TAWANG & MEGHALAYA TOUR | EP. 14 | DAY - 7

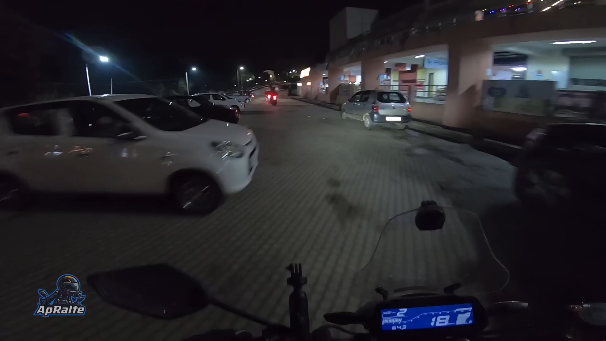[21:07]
pui khop mai pharmacy ti te chi song song ta han lo oma no atm hi lu kan nga ya kan dut lo kong